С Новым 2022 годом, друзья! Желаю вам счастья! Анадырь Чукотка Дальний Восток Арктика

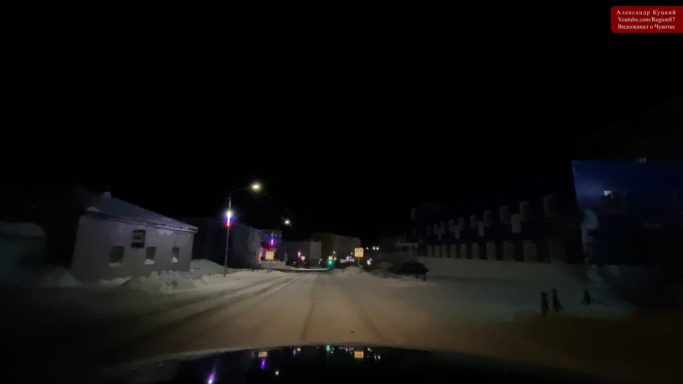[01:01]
Хорошей, отличной погодой. На улице сейчас минус 17 примерно. Меня порадовало, что пурги нет. Очень часто в Анадыре вот, снимаю Новый год, и вот на улице пурга. Радует это тем, что стекло чистое, хорошо видно. Снег не летит, не липнет к лобовому стеклу.
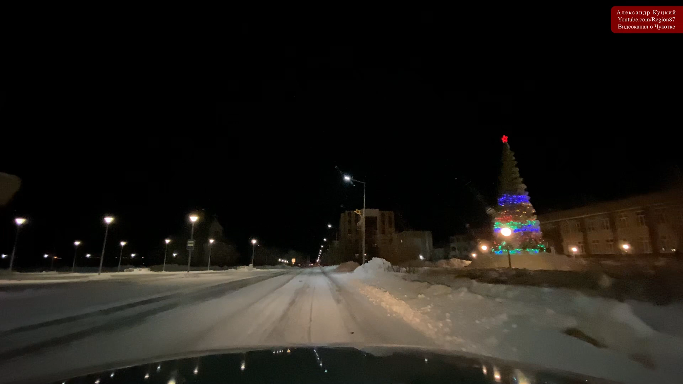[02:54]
Вот она, елочка. Осталось 3 минуты. Сейчас у нас народа почти не видно. Все сейчас ждут, когда пробьют куранты.
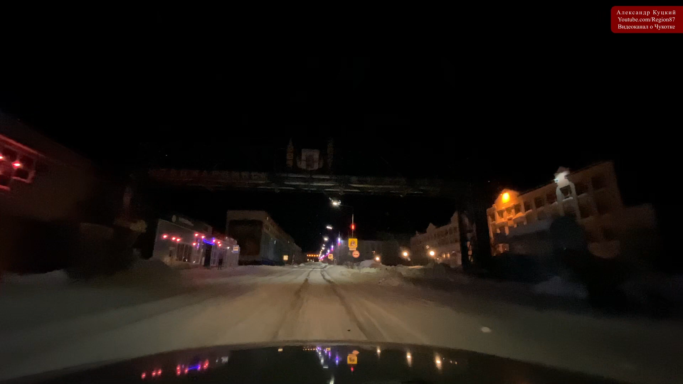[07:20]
Так, Радио Курга нас поздравила. Отлично. Так. Народ пока по домам, мало ракет, мало фейерверков.
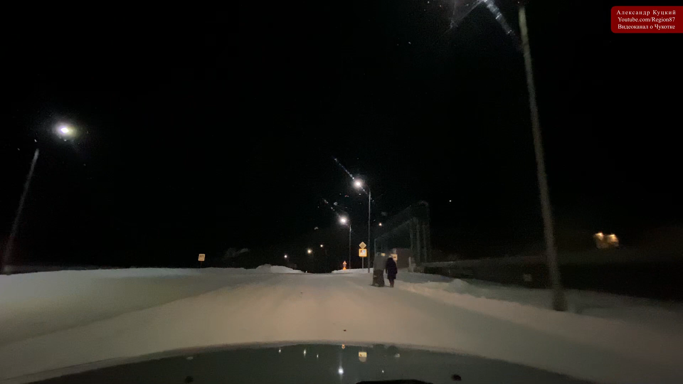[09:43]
Фальшвейера горели. И гораздо больше людей выходило на улицы. Гораздо.
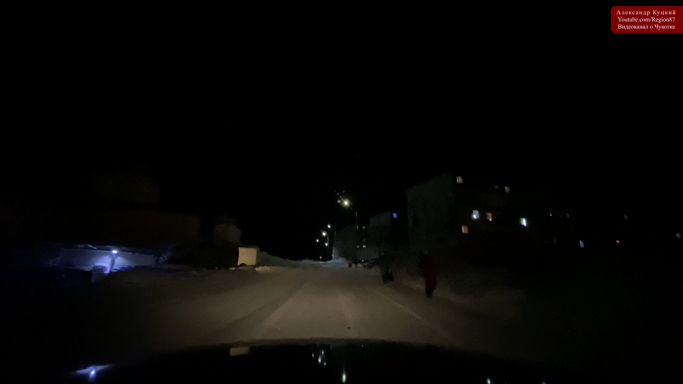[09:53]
Было гораздо веселее. сейчас запускать будут. Женщины, дети, мужчины.
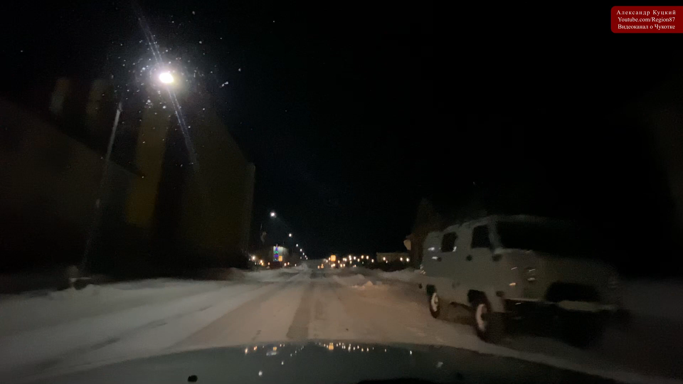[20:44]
И, к сожалению, большому, на нем вообще иллюминации нет. Стоит темный. Это большой минус, я считаю.